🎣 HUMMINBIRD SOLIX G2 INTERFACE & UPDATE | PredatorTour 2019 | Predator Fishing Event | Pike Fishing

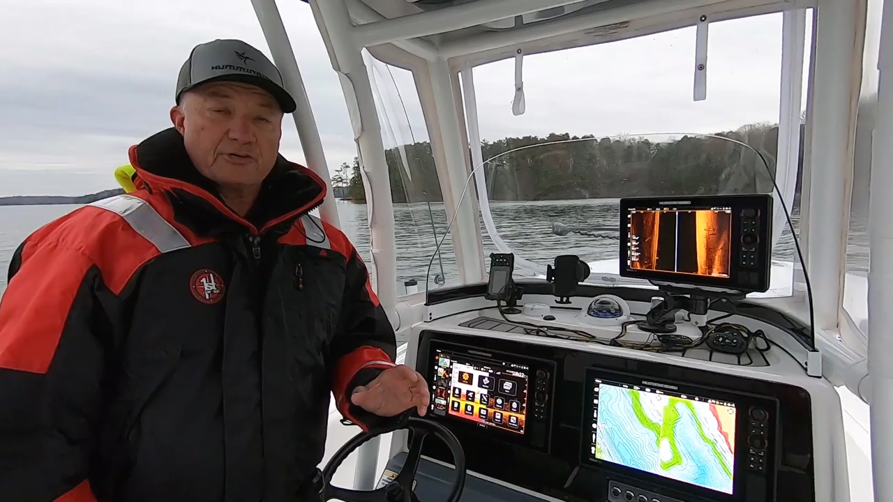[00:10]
Hello, I'm Bill Carson with Humminbird and today I want to give you a little bit of glimpse of the new UI for the Solix Gen 2s. We're out here on the water today and as you can see the screen is very user-friendly.
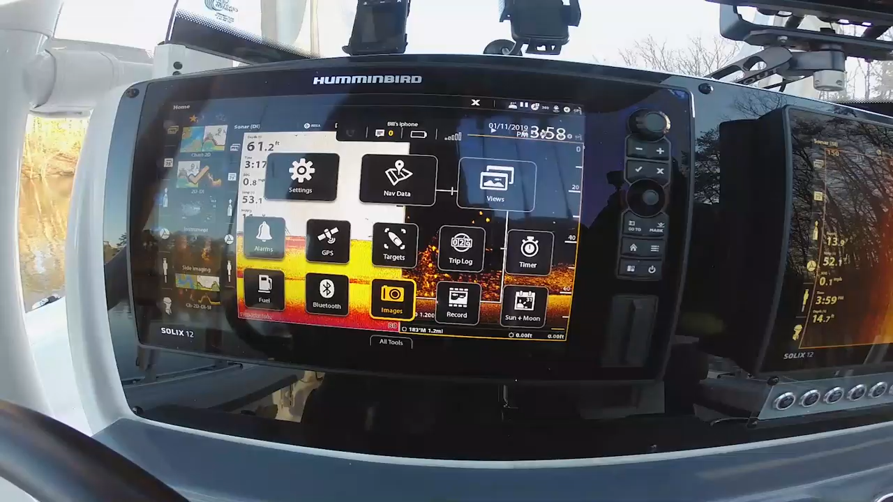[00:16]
All of your data, all of your opportunities are right here on the screen including the sidebar that allows me to go to my engine data, see my talents that are connected, I can see my trolling motor remote,
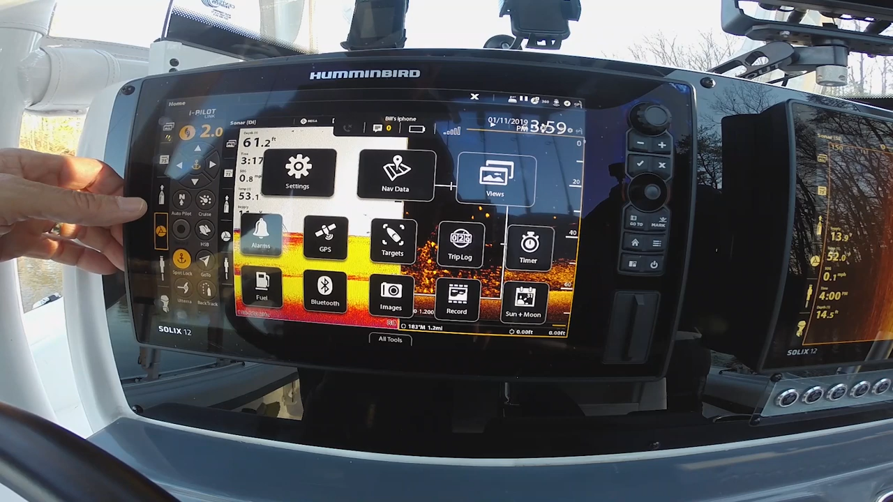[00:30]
I have the opportunity to see my nav data on here, I can look at my digital readouts and make changes to those, or I can have my views.
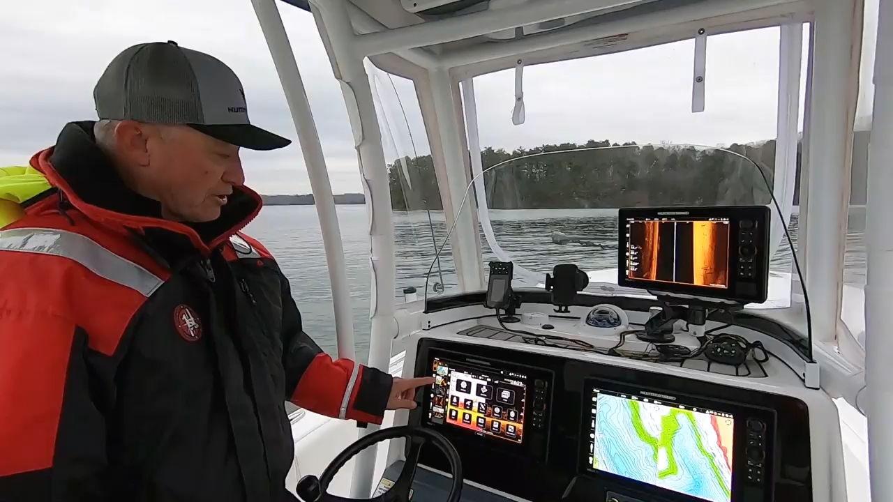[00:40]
Okay, so if I'm on a particular view and I want to see my engine data, all I have to do is tap it. My engine data comes up. If I want to operate my talons, tap it. If I want to operate my trolling motor or if I want to look at any of the other items that are on here, I have the ability to do that. Once I have that data up there, if I want it to be pinned to the unit, all I have to do is tap this. Everything gets truncated over to one side and it stays up.